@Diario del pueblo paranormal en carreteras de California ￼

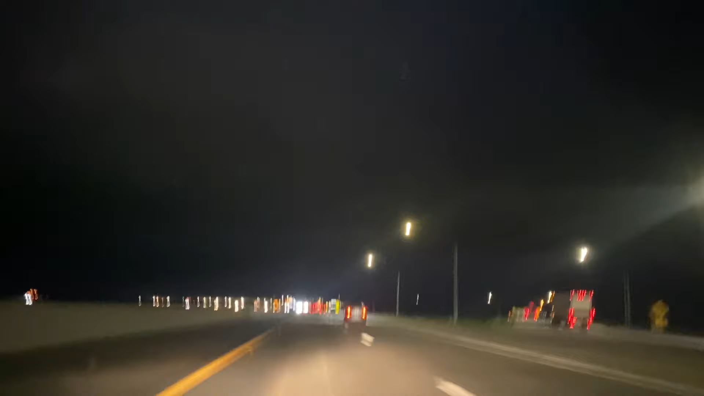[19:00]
vengo rumbo a Los Ángeles, California, donde se divide el 99 con el 5. Para que no se me confundan aquellos que quieren visitar para acá, para el lado de Bakersfield.
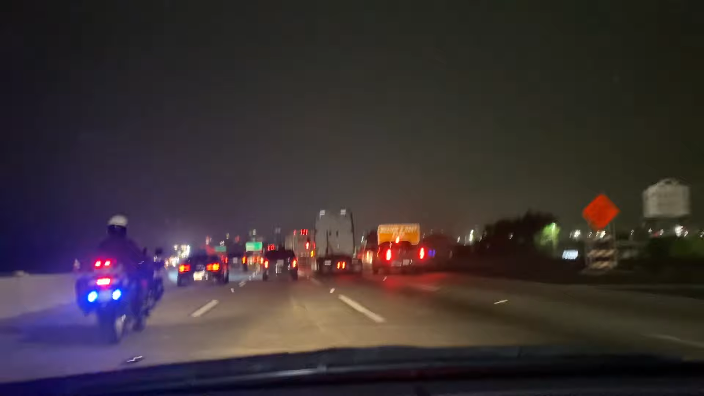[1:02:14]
También al departamento del Highway Patrol HP, que nos vigila aquí por las carreteras de California. HP, o sea, Highway Patrol.